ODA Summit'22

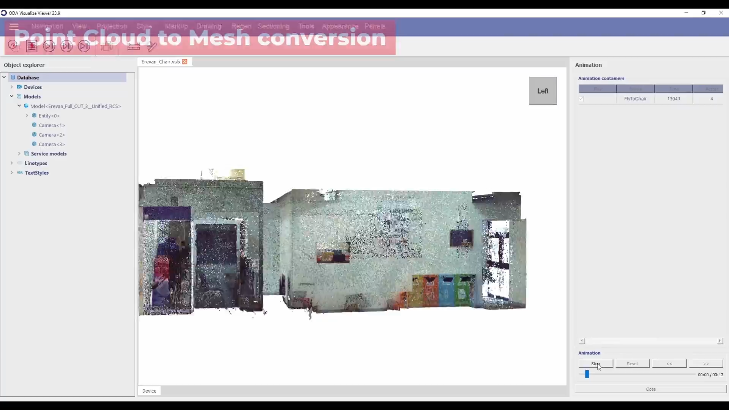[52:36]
The first direction is point cloud-to-mesh conversion. We are leveraging the open-source PCL library in this area,
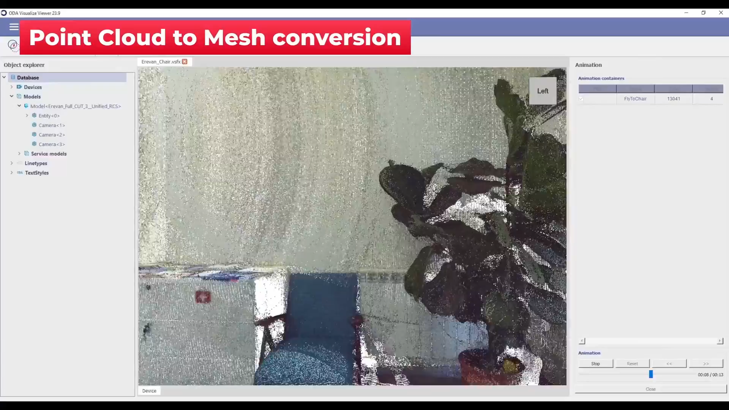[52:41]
as it contains several conversion algorithms including greedy triangulation, Poisson and matching cubes.
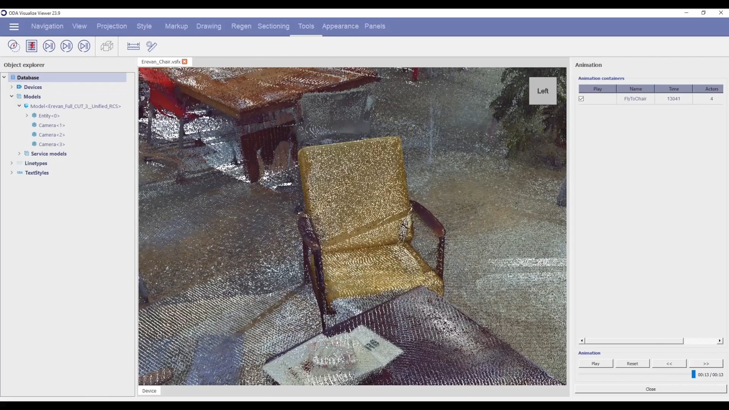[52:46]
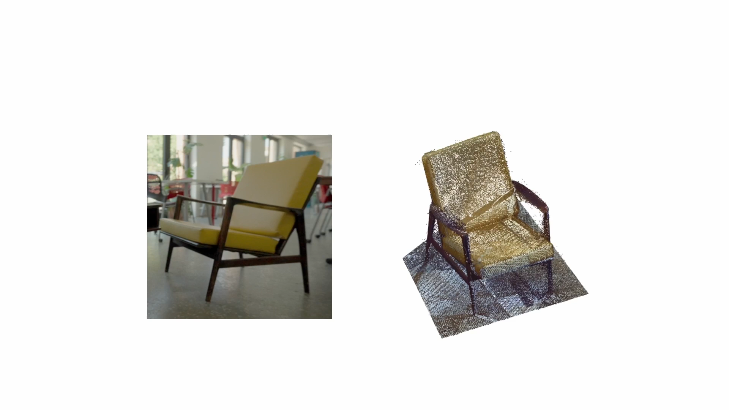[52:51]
We are investigating these algorithms and experimenting with the influence of the various parameter values on the final results.
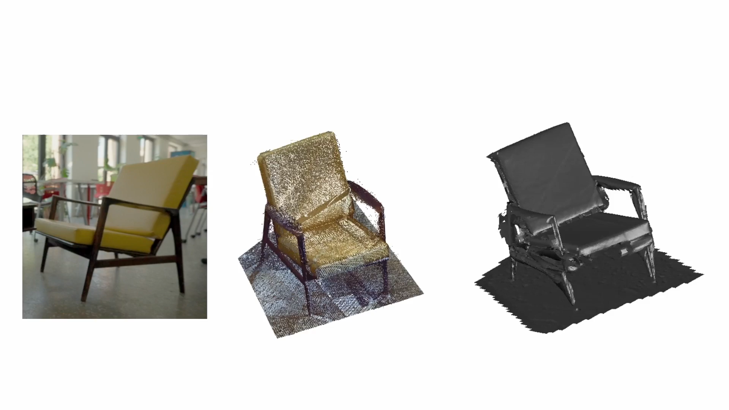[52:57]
We also have the ability to make adjustments and customizations to the underlying algorithms as needed.
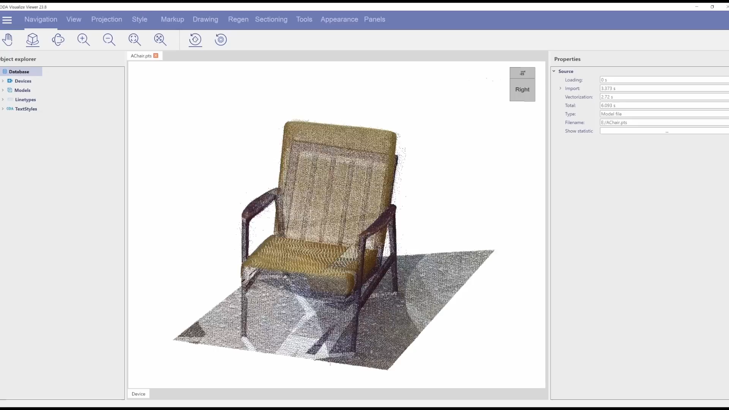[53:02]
The second direction is mesh-to-BREP conversion.
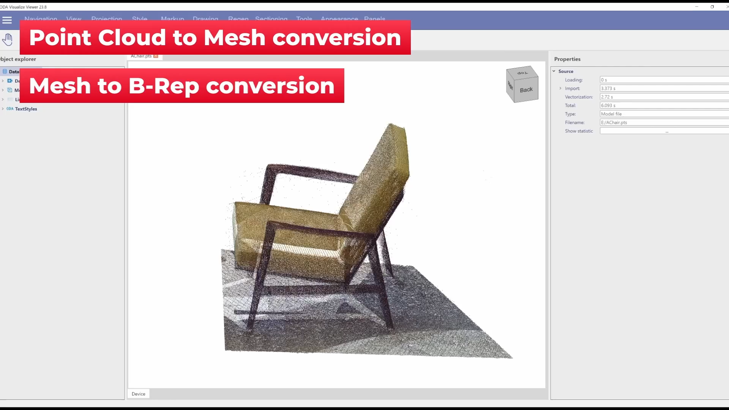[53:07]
Here we've solved several problems including the calculation of sharp edges,
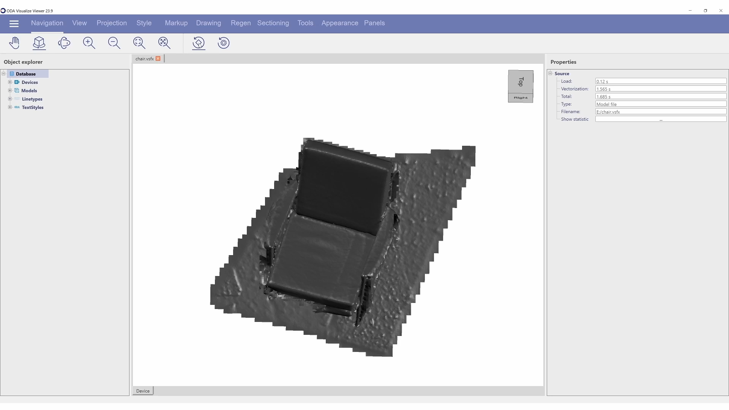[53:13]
segmentation via sharp edges,
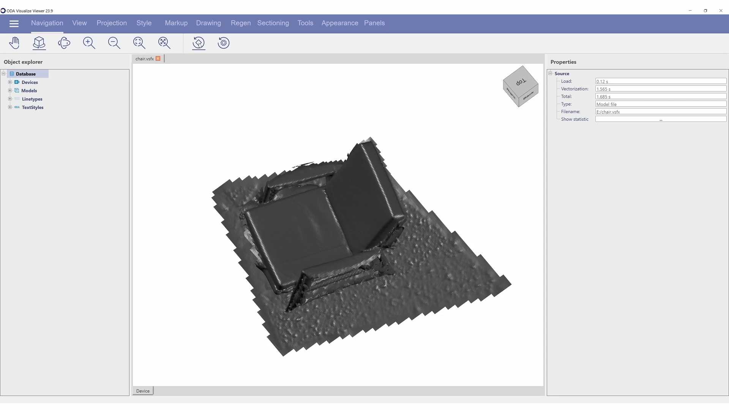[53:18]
calculation of principal curvatures and segmentation via principal curvatures.
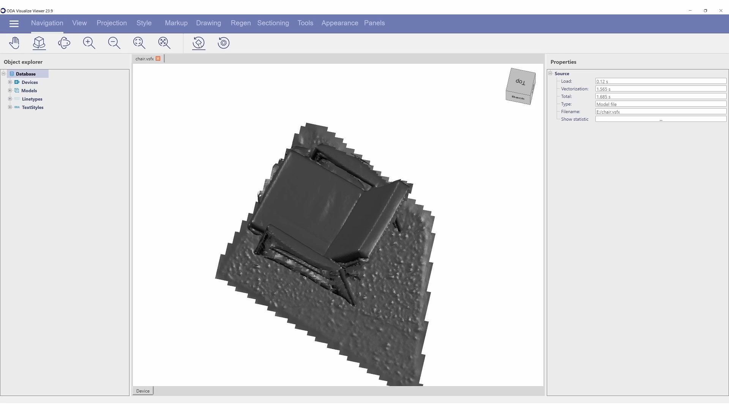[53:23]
Based on these results, we can compute canonical surfaces like planes, spheres and cylinders within a segment.
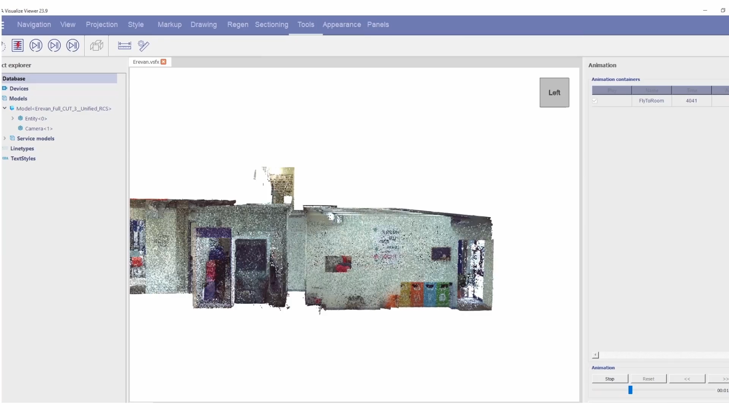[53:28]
After that we'll create surfaces for the BREP and finally perform BREP building via surface intersection.
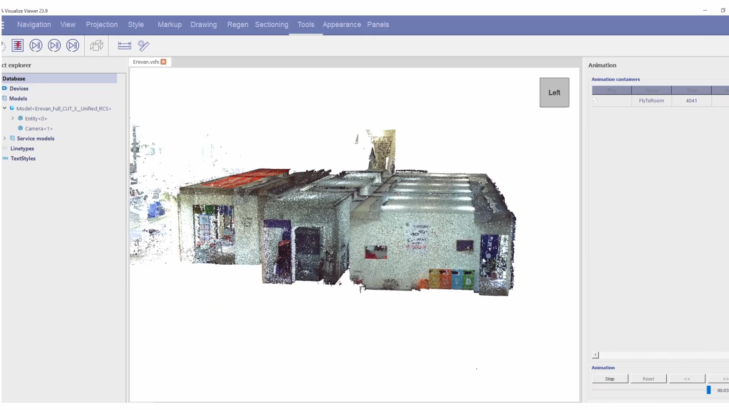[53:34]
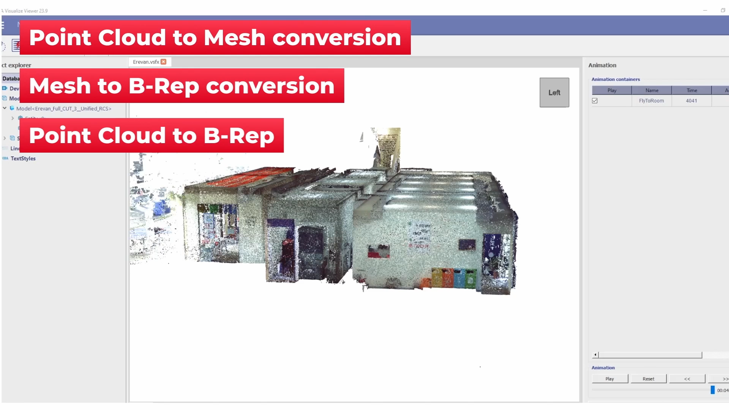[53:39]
The third direction is the recognition of beam objects based on point cloud data. This work involves the following.
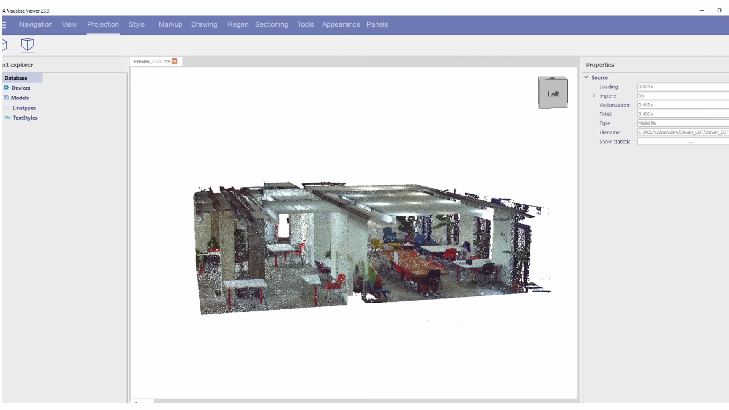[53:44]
Segmentation of the incoming point cloud.
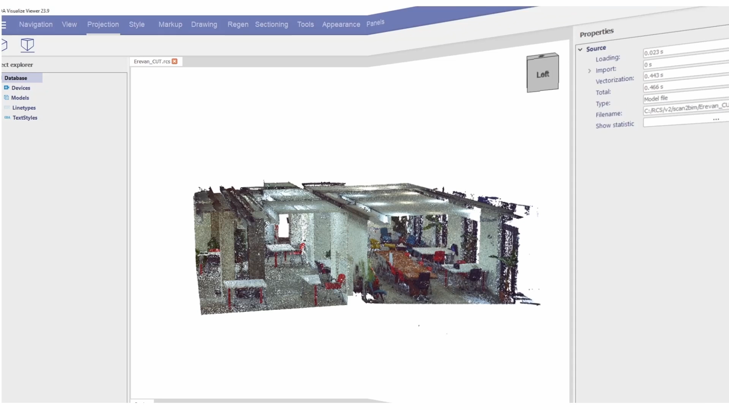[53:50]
Recognition of planes and based on that the recognition of walls, floors and ceilings.
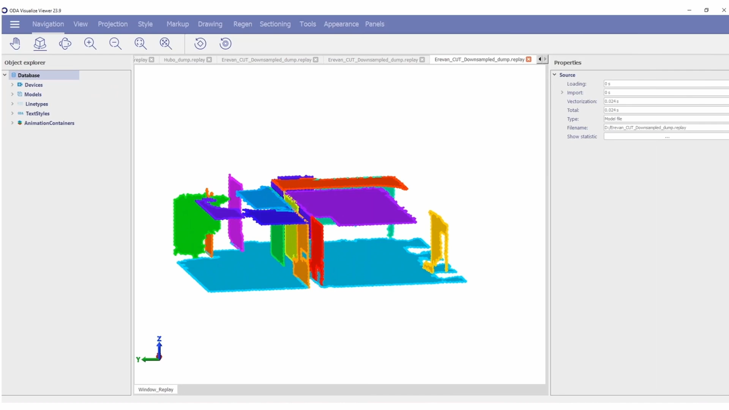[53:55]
Face connection recognition and finally creation of an OFC file based on the recognized data.
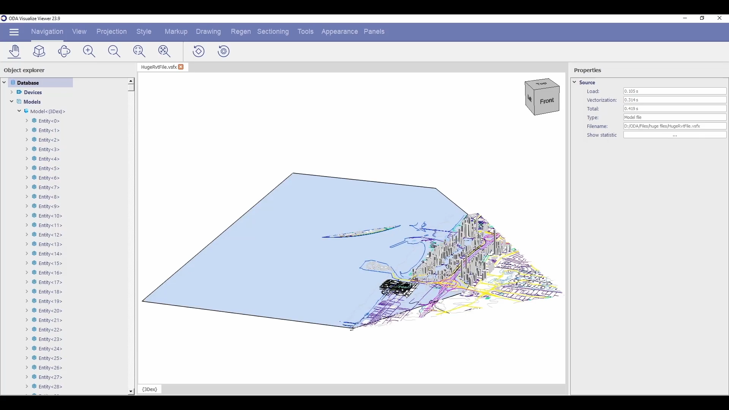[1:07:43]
General 2D and 3D geometry and point clouds.
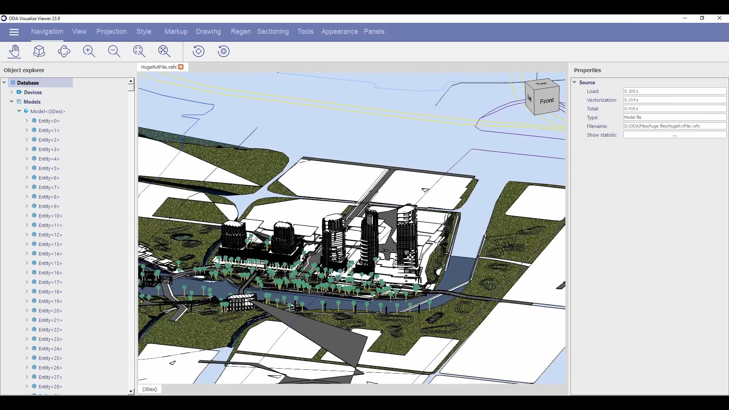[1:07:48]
For 2D and 3D geometry, our new VSFX format supports multi-threaded reading,
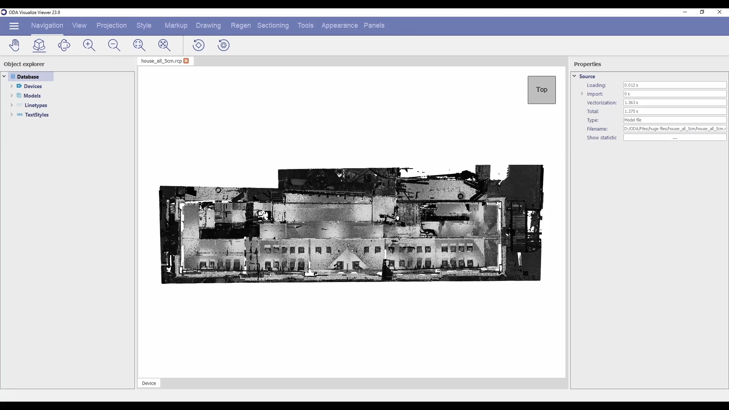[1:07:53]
partial loading, partial viewing, low memory input and streaming.